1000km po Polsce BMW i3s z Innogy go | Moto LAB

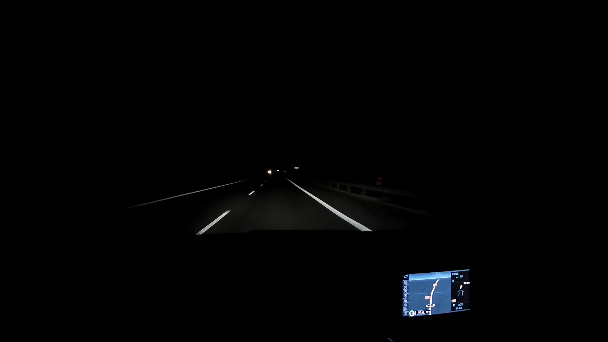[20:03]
To, o czym należy wspomnieć, to bardzo dobre światła w tym samochodzie. Te ledy robią naprawdę świetną robotę. Dodatkowo bardzo przyjemny kolor jest tych świateł. Zupełnie niemęczący. Ja oczywiście jadę teraz na światłach mijania. Zobaczcie, jaka się magia dzieje po włączeniu długich. Widzicie? To jest po prostu niesamowite. Nie wiem, to jest widoczność na, nie wiem, patrząc po słupkach, na trzysta metrów.